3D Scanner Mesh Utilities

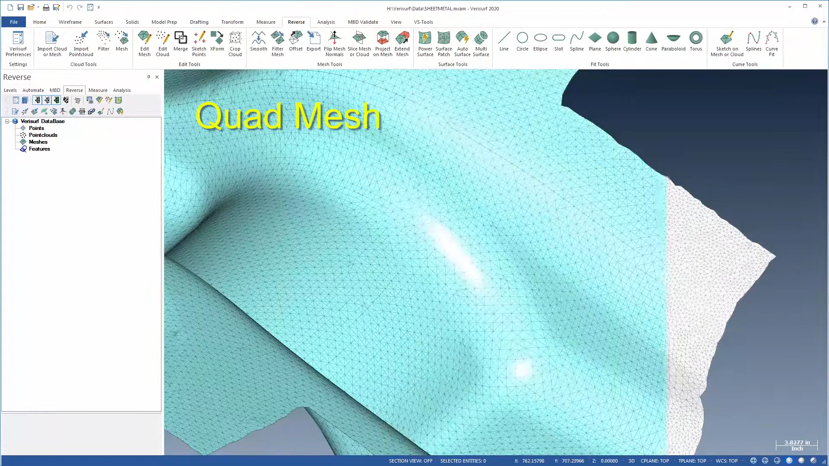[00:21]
accurate and efficient creation of high-quality meshes for 3D printing, machining from STL, and for use as nominal models for part
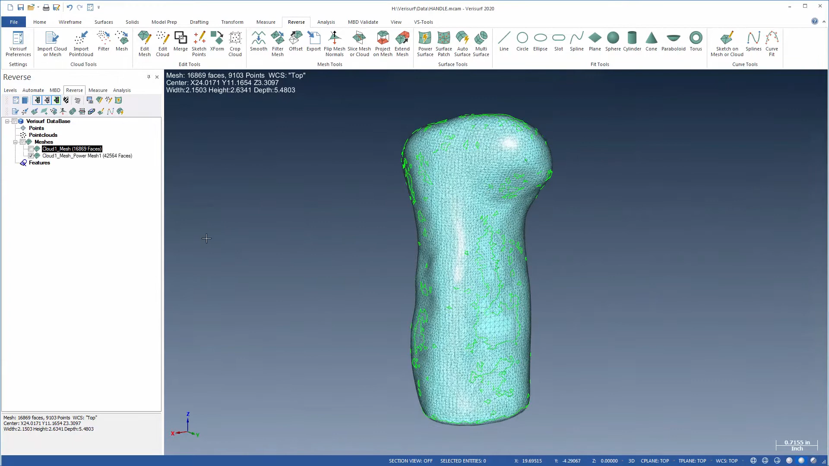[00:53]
PowerMesh can create a high-quality watertight mesh suitable for 3D printing, for surfacing, and for use as a nominal model for part inspection.
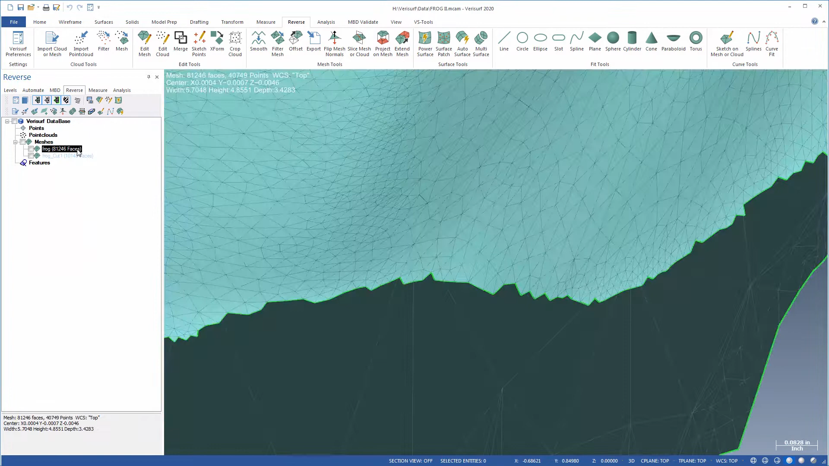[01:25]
It's also used to reassemble portions of a larger mesh that were separated during editing and cleanup.
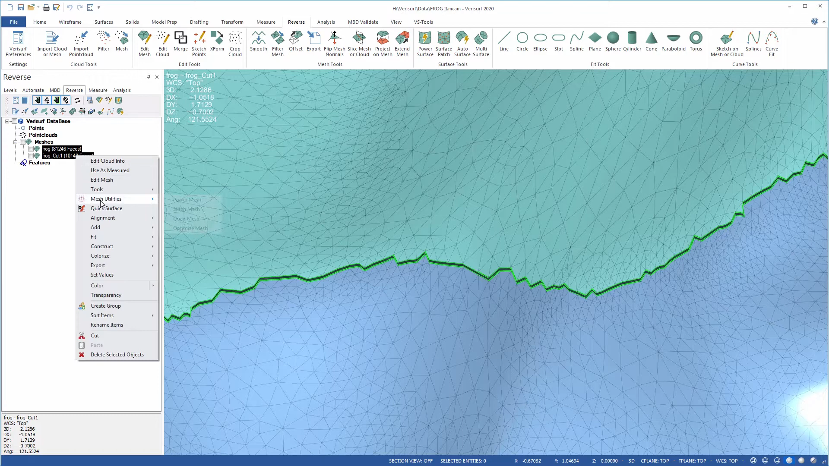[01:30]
The StitchMesh tolerance controls the allowable gap or overlap between adjacent meshes and stitching works without having to remesh or filter the constituent meshes.
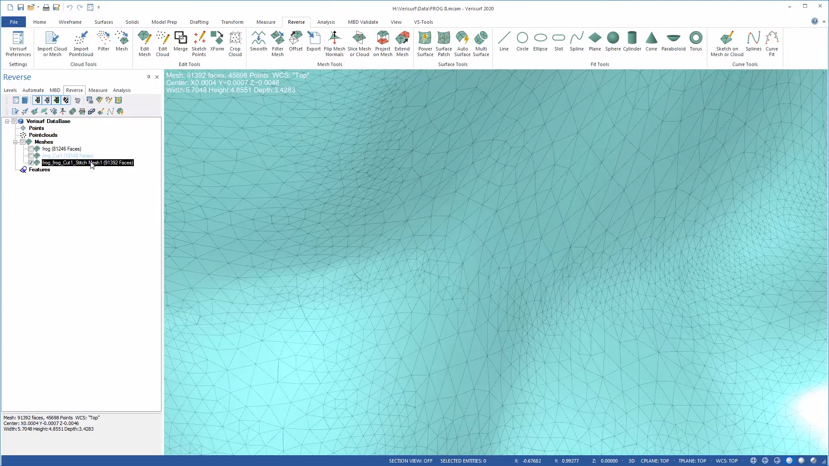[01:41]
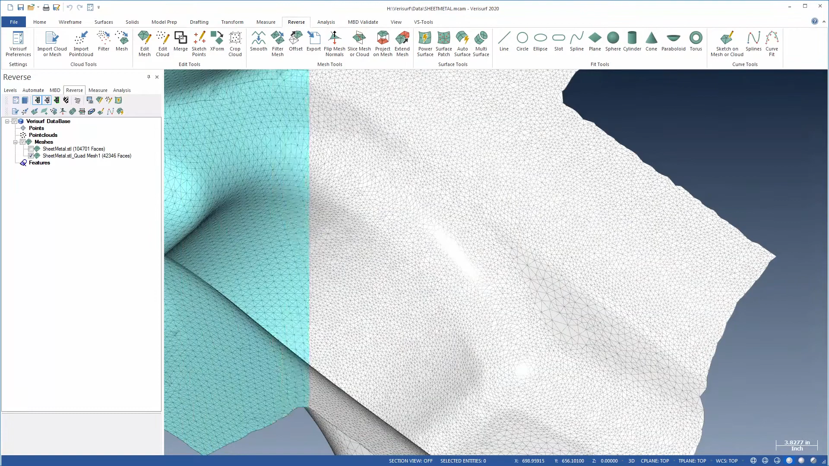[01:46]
QuadMesh creates triangles from the quadrilaterals that follow the flow of the mesh curvature.
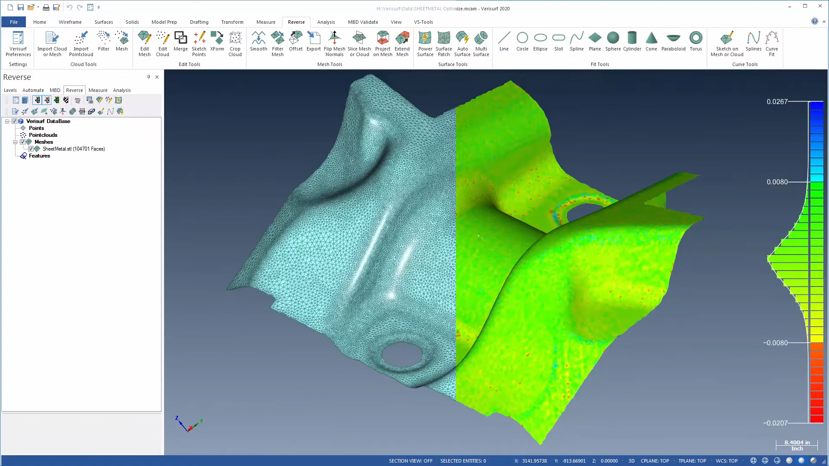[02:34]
Settings for edge length and chordal offset enable control over mesh accuracy by limiting how far the mesh deviates from the original data.